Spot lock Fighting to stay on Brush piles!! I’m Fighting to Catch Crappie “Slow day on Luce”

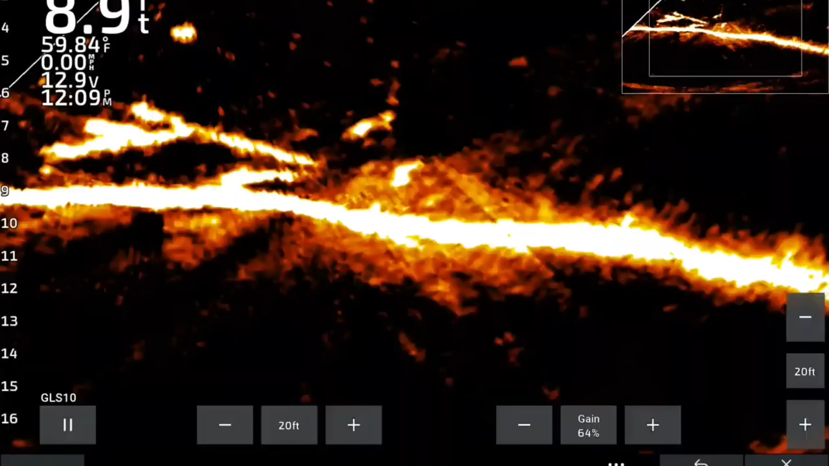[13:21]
On screen: water 59.84°F
In a minute, you're going to see a big crappie come in the picture. See him come up out of there and watch this here.